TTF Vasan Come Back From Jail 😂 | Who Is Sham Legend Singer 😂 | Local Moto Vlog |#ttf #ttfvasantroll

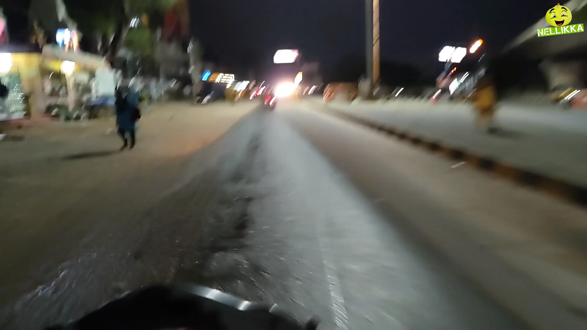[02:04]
ராங் ரோட்ல வந்துட்டோம்ல, இப்ப நம்ம அவரு கணக்குப்படி நம்ம ராங் ரோட். ஆனா ரோட்டுக்கே வருவாங்க.